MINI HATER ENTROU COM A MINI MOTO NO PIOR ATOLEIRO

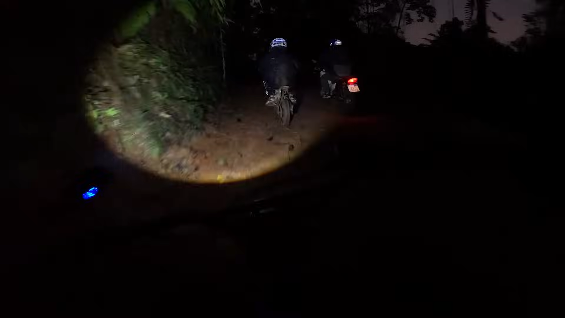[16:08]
Agora vamos voltar no escuro, trilha noturna. Só descida, mano, porque é só subida.
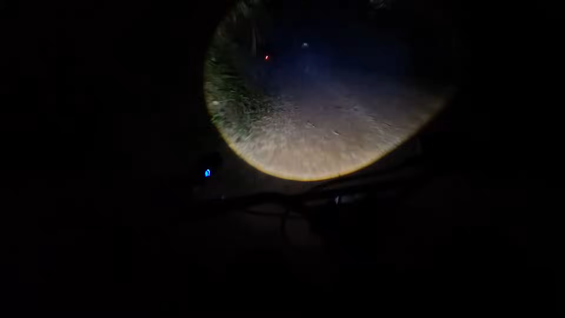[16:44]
Nossa, uma cera, mano. Vou sair de trás disso aí. Ah, trilha noturna, mano. Da hora. Vou acelerar, pesado.